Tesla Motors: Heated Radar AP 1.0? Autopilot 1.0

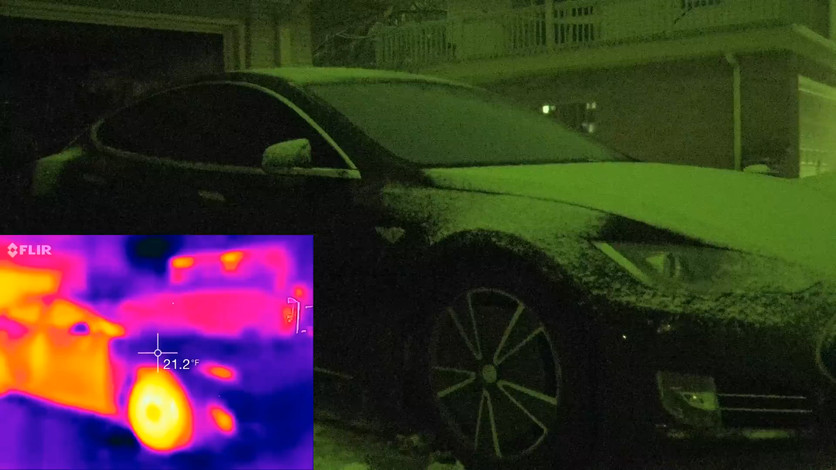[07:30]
On screen: spot 21.2°F
heated same as the autopilot camera it has some sort of heating element inside that melts snow ice slush whatever off of them to allow it to see i
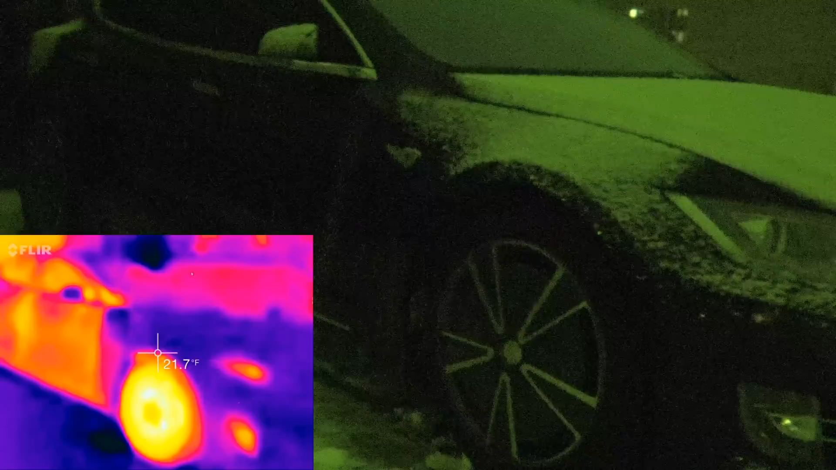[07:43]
On screen: spot 21.7°F
still don't know if that's going to be enough in slushy weather or not uh for the system to see or not we'll find